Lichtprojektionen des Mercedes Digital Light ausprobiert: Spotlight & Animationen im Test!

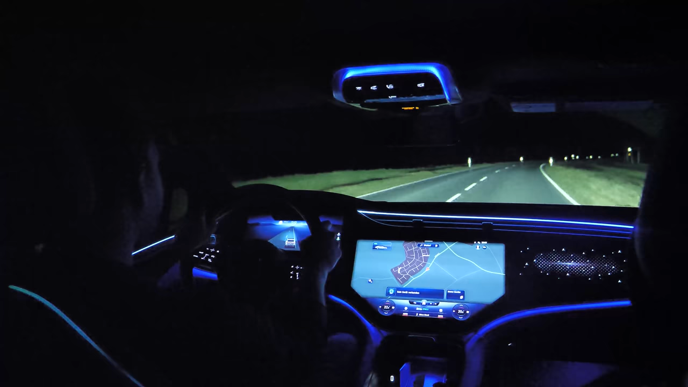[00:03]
Willkommen zu einem neuen Take-Video von Motor Report, heute nochmal aus dem EQS und wir wollten ja nochmal die Animationen zeigen, die auf den Asphalt projiziert werden mit dem Digital Light. Ich fahre jetzt los, wir sehen dann gleich, wie das Licht aufgeht. Wir zeigen das Ganze auch deshalb nochmal, da es im Gegensatz zur S-Klasse jetzt 1,3 Millionen Bildpunkte sind so Scheinwerfer unglaublicherweise. Und die Animationen sind damit tatsächlich noch schärfer. Ich versuche jetzt folgendes zu zeigen als erstes mal, nämlich die Fahrspur zu verlassen und das ist wirklich schwierig,
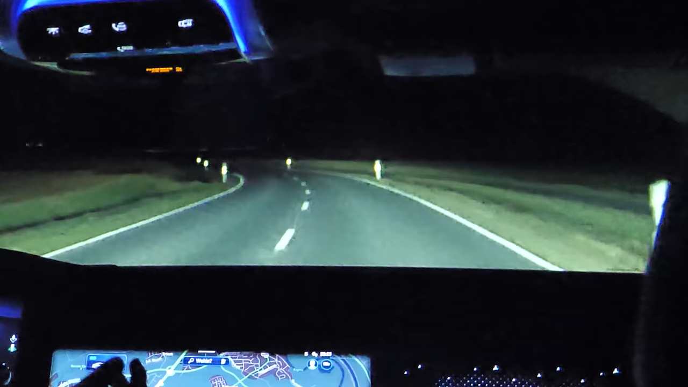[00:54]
Ich versuche nochmal nach rechts abzudriften, also nach links in meinem Fall natürlich. Es klappt leider nicht immer. Es muss wirklich genau passen und man muss wirklich den EQS überlisten, das ist wirklich schwierig, weil er eigentlich immer erkennt, wenn man es bewusst macht, die Spur zu überfahren. Als nächstes versuche ich mal die Stoppschildwarnung zu zeigen. Wir haben hier gleich ein Stoppschild.
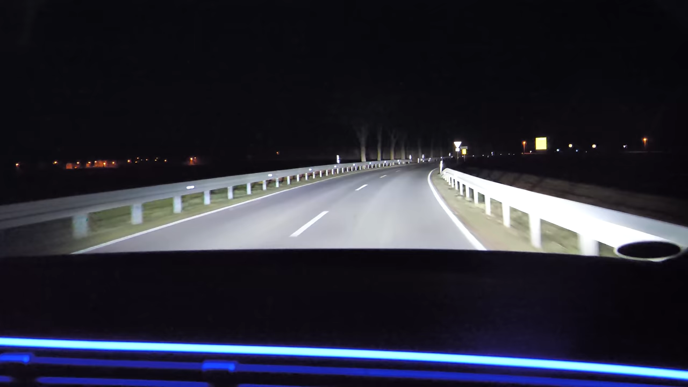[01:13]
Wenn ich das überfahre oder auch zu schnell drauf zufahre, auch dann soll ich gewarnt werden. Und das versuchen wir jetzt mal, ist natürlich mit Vorsicht zu genießen. Die Kreuzung ist zwar recht übersichtlich, aber ich kann es trotzdem nicht ganz überfahren. Es ist abends, ich fahre jetzt drüber und man hat es gesehen, dieses Blitzen ganz deutlich, das ist die Stoppschildwarnung, hat jetzt auch noch bis zum Überqueren der Kreuzung gereicht. Wenn man genau aufgepasst hat, hat man auch gesehen, wie unser Digital Light aufgeht aufs Kreuzungslicht. Das heißt, wir hatten jetzt nochmal Spots unten am Boden, was ja automatisch passiert aufgrund der Kartendaten, dass dann noch einmal das Licht heller geschaltet wird im Kreuzungsbereich.
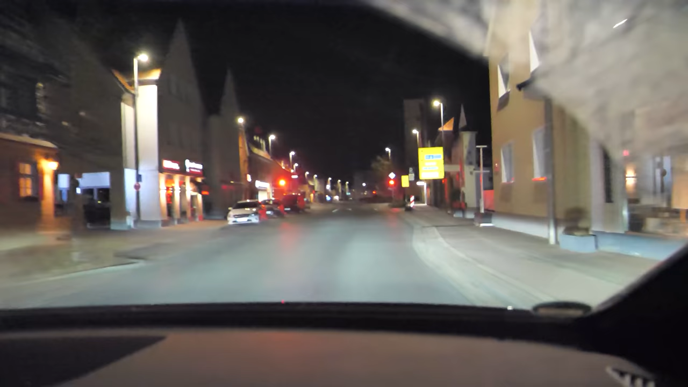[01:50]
Nächstes Beispiel, die Ampelwarnung. Ich komme schnell auf die Ampel zugefahren,
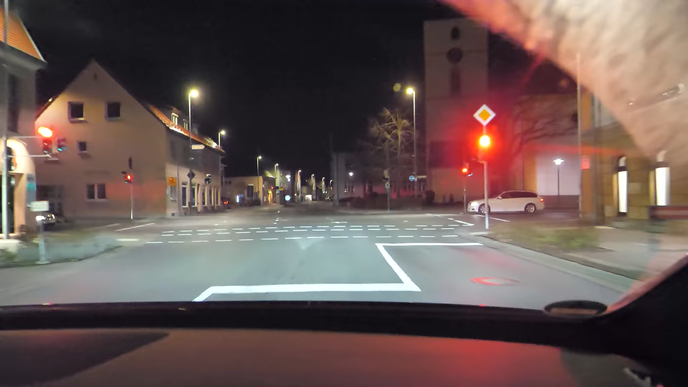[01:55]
die ist rot und hier haben wir die Warnung und auch im Head-Up-Display bekomme ich die Ampel angezeigt.
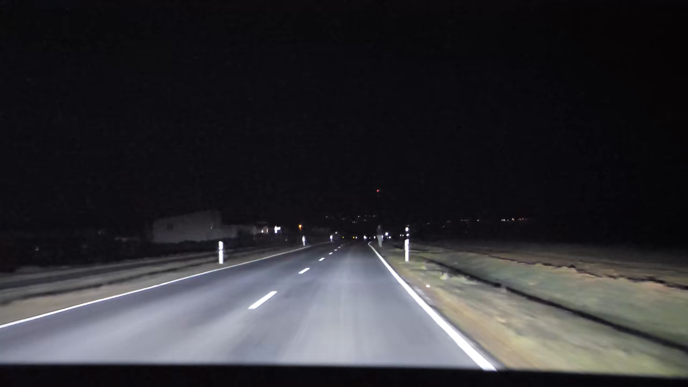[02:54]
Er hat sich am Fahrbahnrand begeben, einmal ganz normal auf den Grünstreifen, da hat unser EQS nicht gewarnt. Aber wenn die Person nahezu oder wirklich auf der Fahrbahn ist, dann wird die Person angeblinkt und für mich deutlich gemacht mit solchen Punkten. Sehr interessant, gefährliche Geschichte.
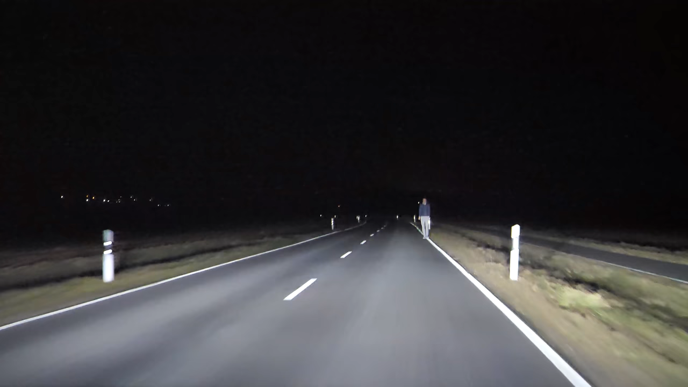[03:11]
Die Person muss tatsächlich wirklich auf der Fahrbahn stehen, also so weit auf der Fahrbahn, dass es eigentlich schon zu spät ist. Dann wird es erkannt, die Person sollte das Blitzen sehen, sollte also gewarnt werden und gleichermaßen werde ich gewarnt. Die ganze Warnung erfolgt zuverlässig, aber wie ich finde, schon fast ein bisschen zu spät.
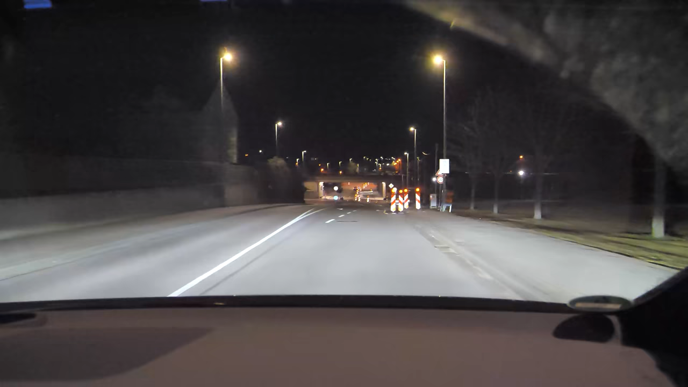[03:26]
Die andere Warnung war die Baustellenwarnung.
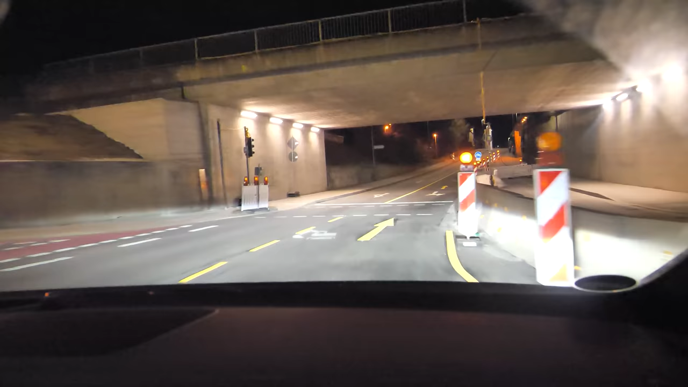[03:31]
Die sehen wir jetzt hier, der kleine Bagger blinkt, wirklich schön gemacht und ich bekomme dann anschließend Spuren angezeigt. Man sieht es jetzt, diese Spuren weisen mir, wie breit mein EQS ist in der Baustelle. Sehr cool. Das war jetzt in der Ort, hier geht es auch. Richtig sinnvoll ist das natürlich auf Autobahnen, wo die Spuren wirklich eng sind.
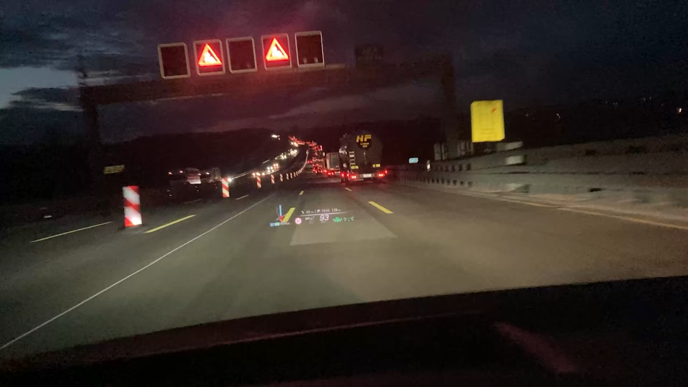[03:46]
Dann sehe ich genau, wie jetzt immer noch, je nach Lenkeinschlag,
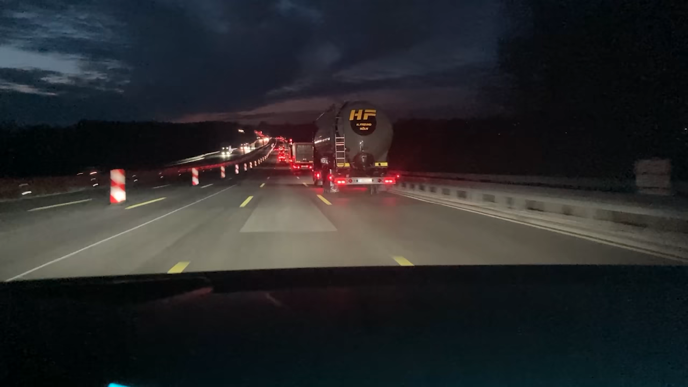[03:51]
es geht immer ein bisschen länger, als die Baustelle ist, wie breit mein Fahrzeug ist.
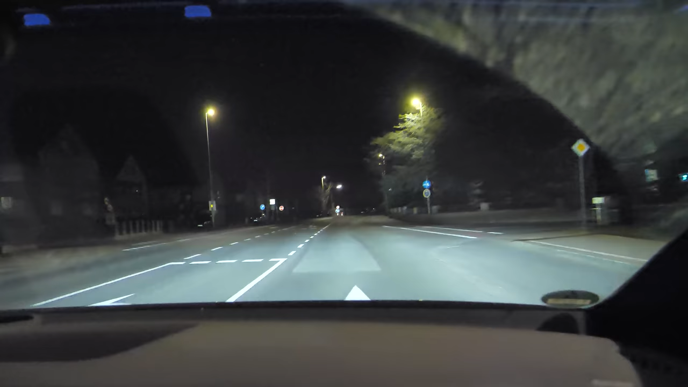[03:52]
Sehr coole Geschichte. Am kleinen Bagger ist mir übrigens aufgefallen, dass es einen Unterschied gibt zur S-Klasse tatsächlich. In der S-Klasse haben wir 1,2 Millionen Pixel pro Scheinwerfer. Hier sind es 1,3 und dieser süße kleine Bagger ist tatsächlich im EQS noch etwas schärfer, einfach nochmal ein anderes Icon. Auch wieder aus der Richtung Spielerei, aber echt schön gemacht. Zum Abschluss schauen wir uns noch ganz kurz an, was wir einstellen können.